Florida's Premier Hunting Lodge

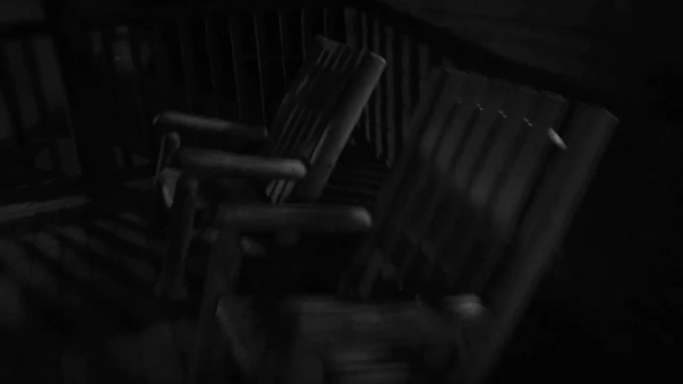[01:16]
And this is our main lodge, pretty much located right in the center of the ranch.
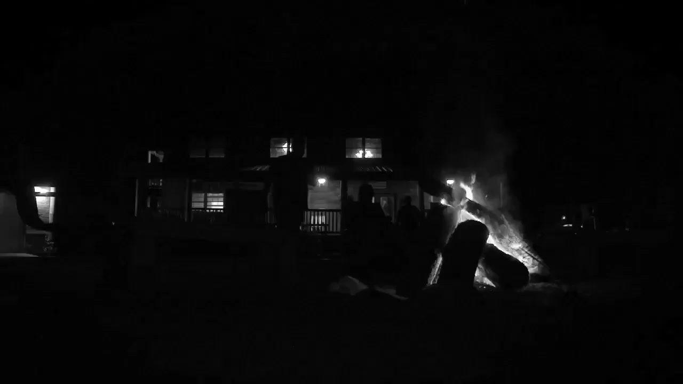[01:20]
The ranch has about 11 miles of border to it. It's 50% hardwood hammock and 50% uplands.
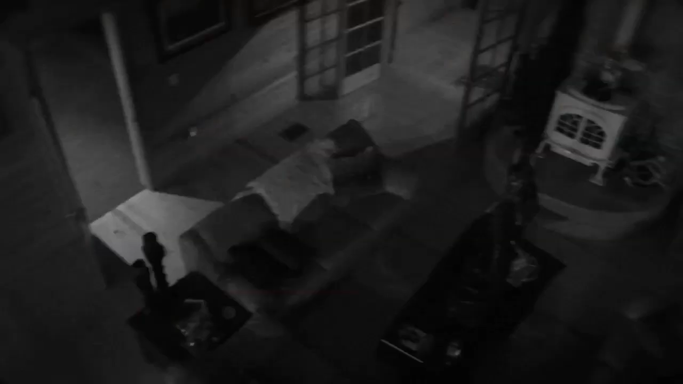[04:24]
In terms of our exotic game, as we get into the great room of the lodge here, you'll see several species such as various rams.
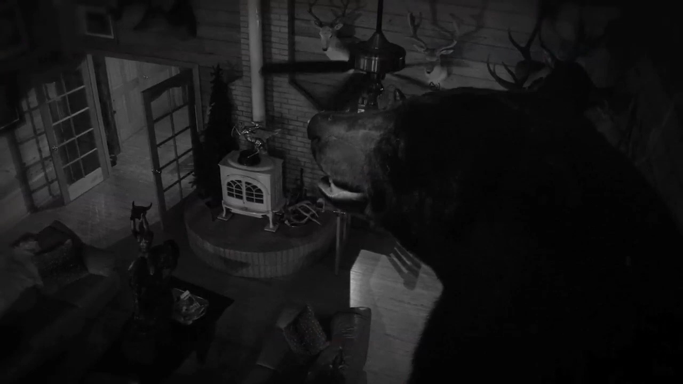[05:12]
You'll see a few animals here that were taken on trips that we leave the state of Florida, such as these black bear were taken up in Newfoundland.
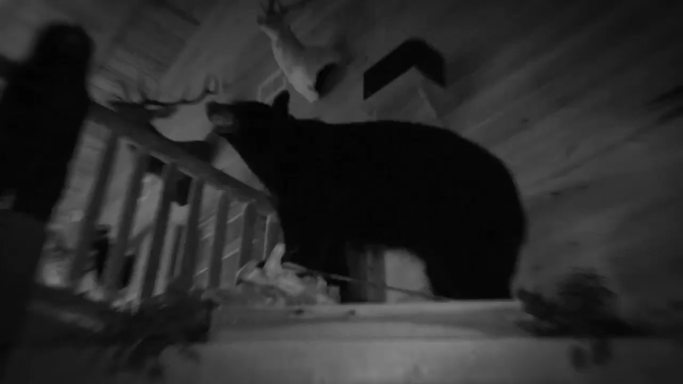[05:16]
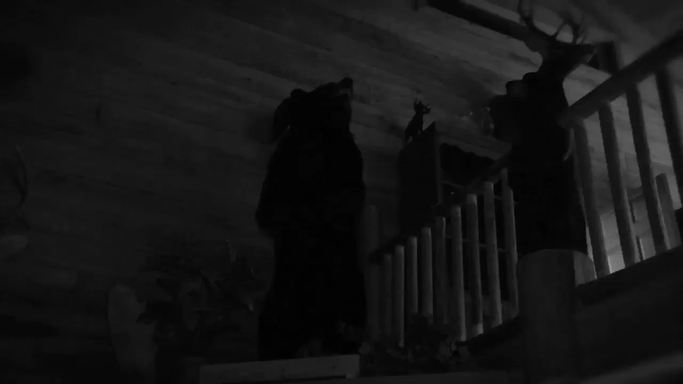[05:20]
On the top there was a caribou on a trip to Alaska.
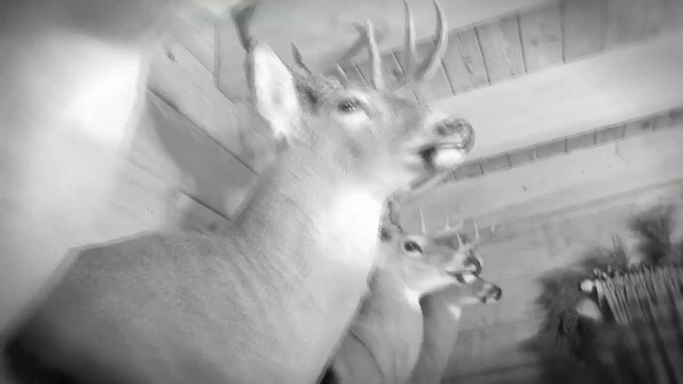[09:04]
On this wall, you see some of our other whitetails that were taken here over the last year or so.